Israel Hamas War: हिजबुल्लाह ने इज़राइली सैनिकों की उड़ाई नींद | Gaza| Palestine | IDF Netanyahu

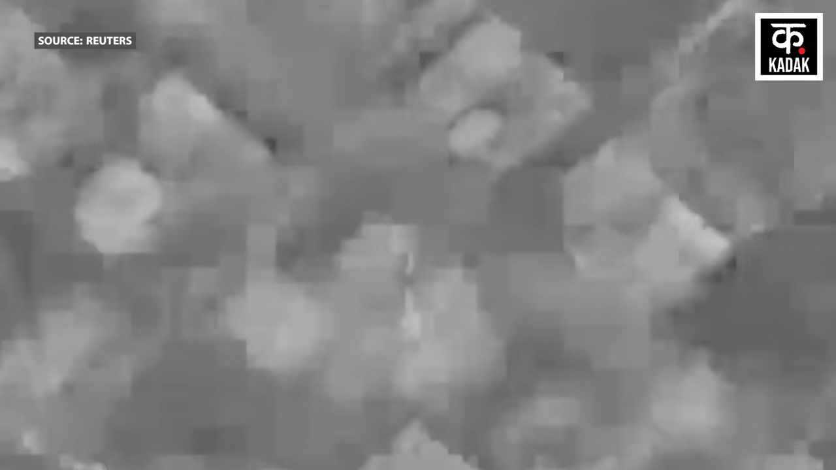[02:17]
ایترون اور یارون قصبوں میں گولہ باروچ سے حملہ کیا ہے حالانکہ
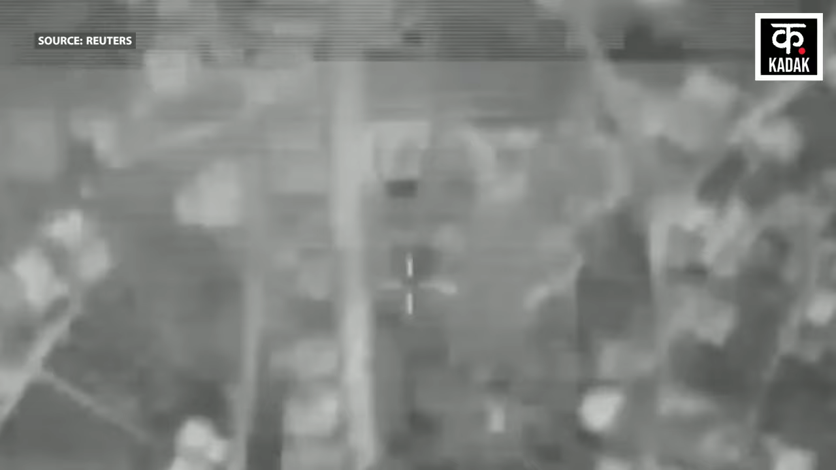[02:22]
ان حملوں کے دوران ہجب اللہ نے 7 اپریل کے دن ہی اسرائیلی سینہ کو
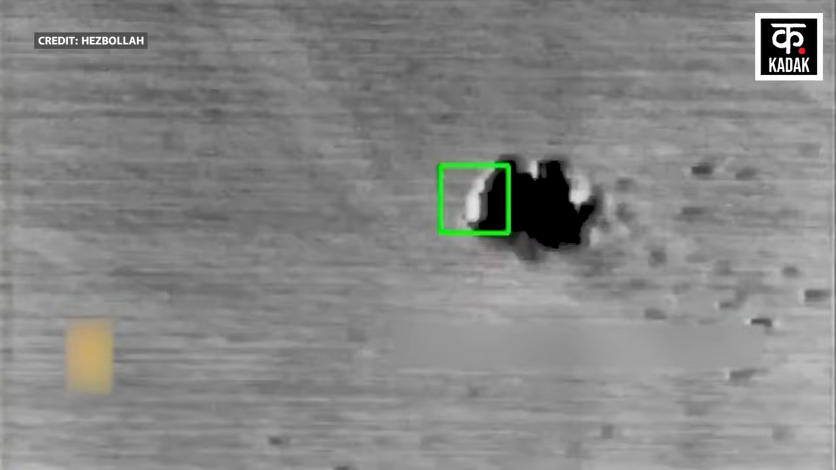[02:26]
ایک تگڑا جھٹکا دیا ہے ہجب اللہ کا کہنا ہے کہ اس نے اسرائیل کے حرمیز 900 ملٹی رول ڈرون کو
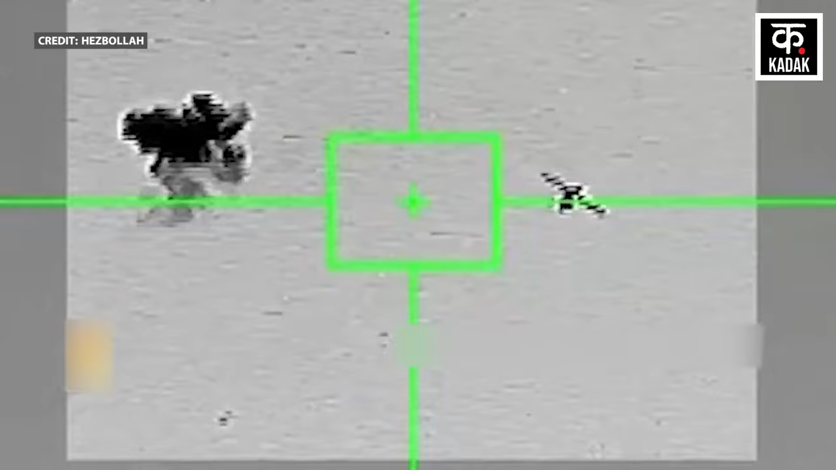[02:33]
مار گرایا ہے جو لیبنان کے ہوای شیطر میں گھزایا تھا وہاں یہ آئی ڈی
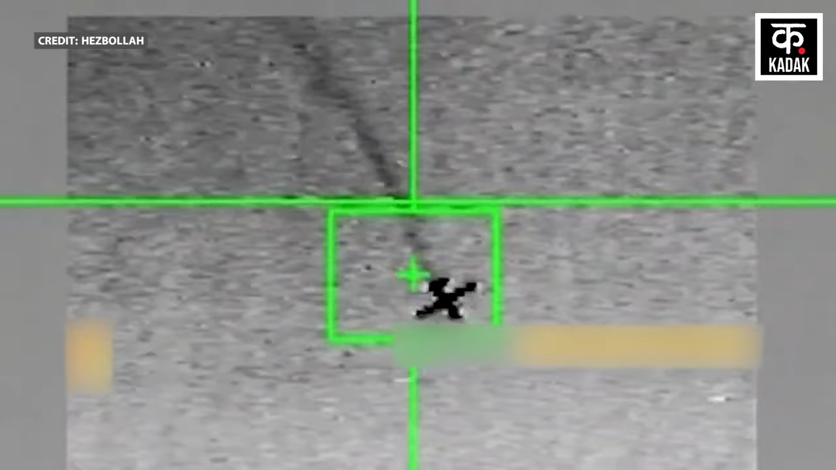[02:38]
ایف کا اس حملے کو لے کر کہنا ہے کہ لیبنان کے ہوای شیطر
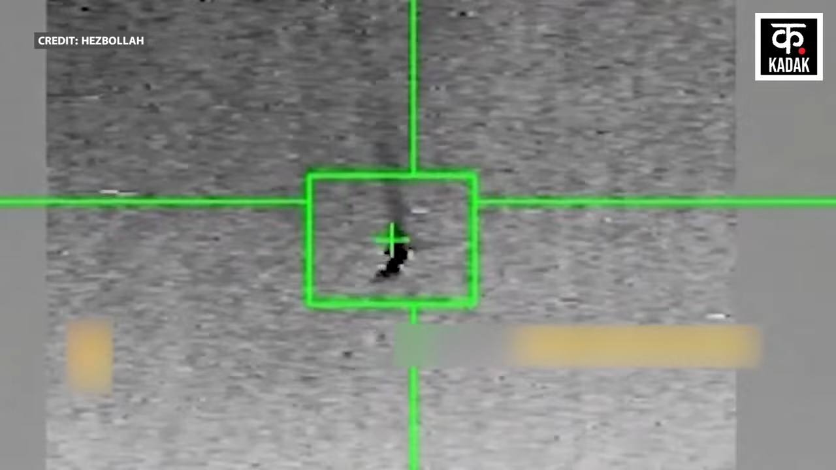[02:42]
میں اس کے ڈرون کی طرف ایک زمین سے ہوا میں مار کرنے والی مسائل داگی گئی تھی